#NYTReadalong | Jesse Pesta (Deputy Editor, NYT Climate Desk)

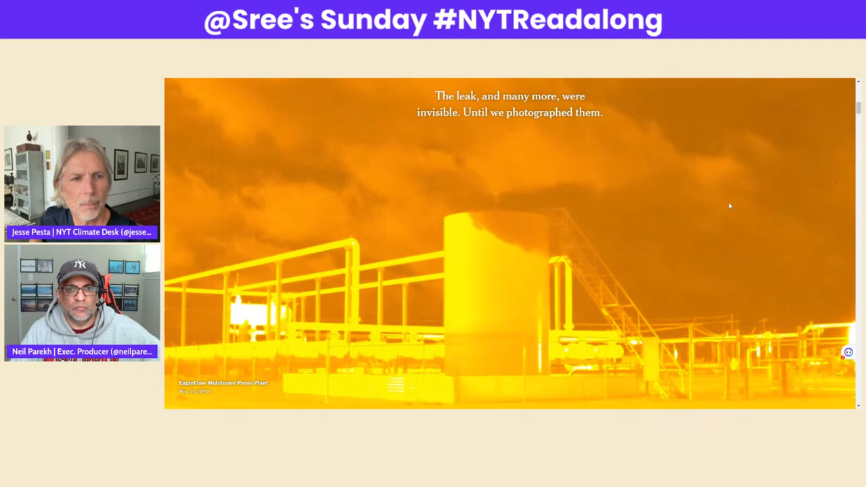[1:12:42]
who's one of the bylines on this piece, had to go and learn. It took weeks and weeks simply to learn how to operate the camera. It was quite the technological achievement to kind of make all of this happen. So then we found all kinds of leaks and obviously showed them and reported them out here for this story.
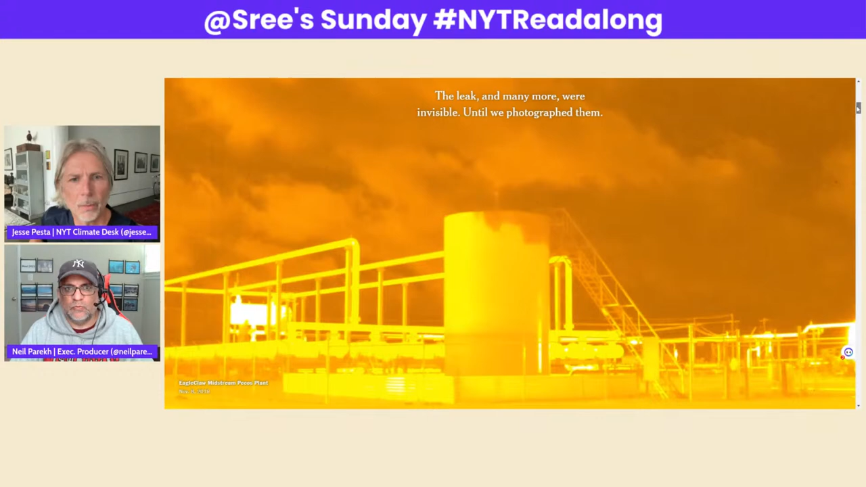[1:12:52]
Sure. And then this is the rest of the story, a little bit more of the infrared camera showing how the gas, the methane is escaping.
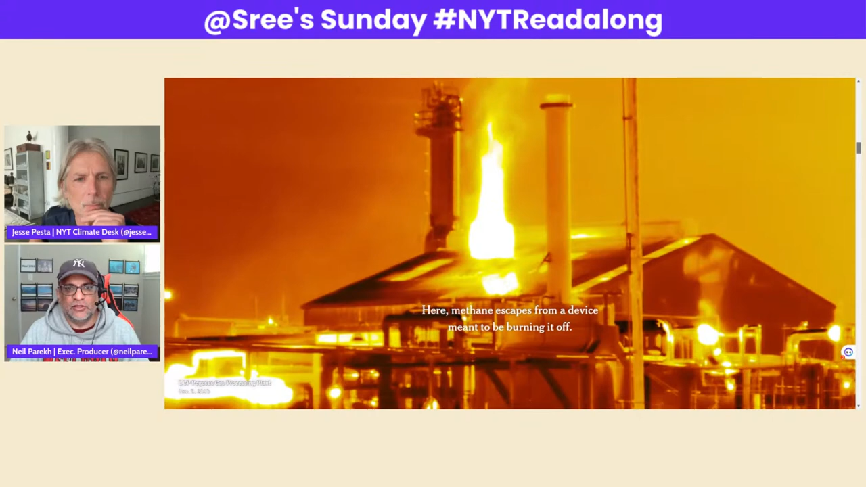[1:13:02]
And you can really see how, you know, when you look at this online, I mean, just striking,
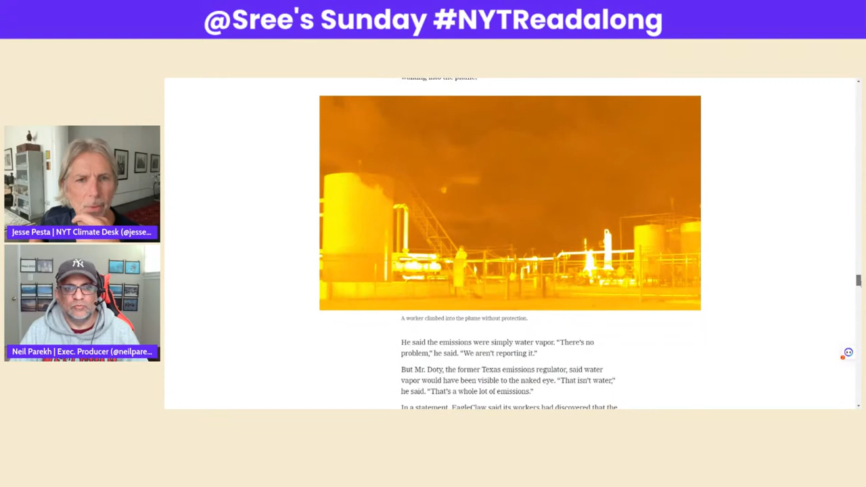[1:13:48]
and learned how to operate the camera. And of course also was participating in the reporting.